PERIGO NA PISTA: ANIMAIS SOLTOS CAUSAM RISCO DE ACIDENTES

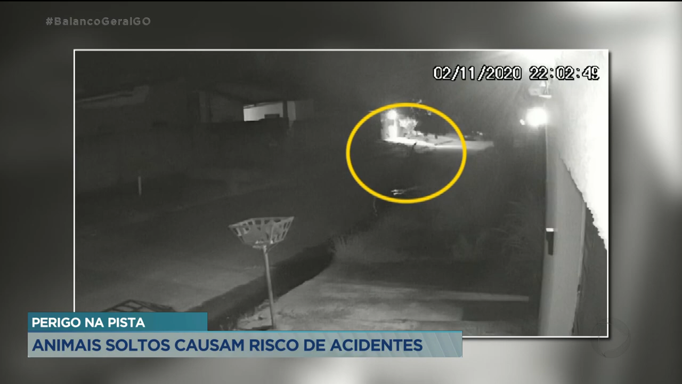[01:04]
onde o motociclista Igor José de Jesus Coelho morreu ao bater em um cavalo que estava no meio da rua.